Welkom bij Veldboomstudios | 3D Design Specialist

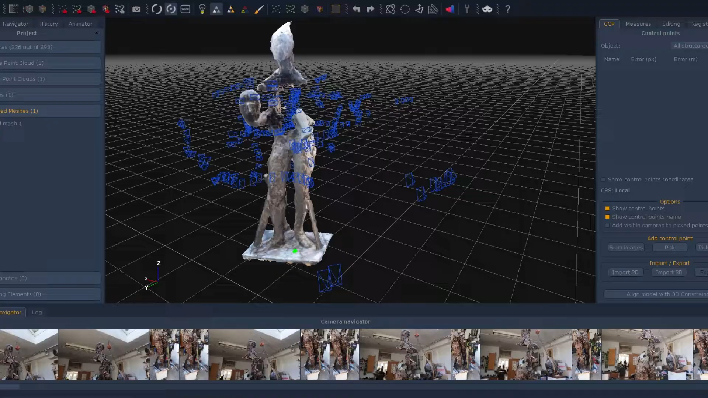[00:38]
3D-scannen kan je dus gebruiken om bijvoorbeeld met camerabeelden,
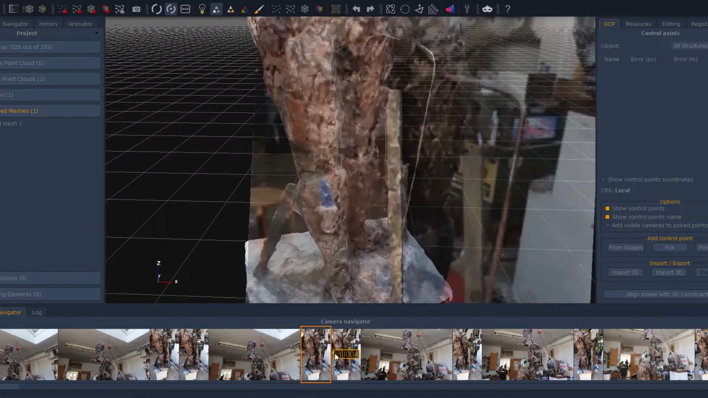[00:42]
om die bij elkaar te plakken om van echte objecten weer een 3D-model te kunnen hebben. Dit heb ik bijvoorbeeld gebruikt om een echt standbeeld te kunnen scannen en om weer miniatuurversies hiervan te kunnen 3D-printen.